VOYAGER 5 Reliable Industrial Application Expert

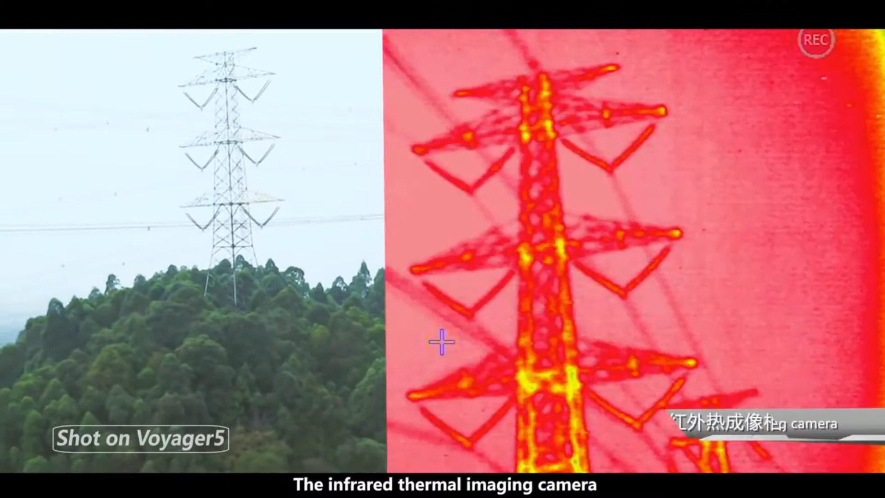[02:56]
The infrared thermal imaging camera can be installed to detect temperature and hidden objects when contacting forest inspection.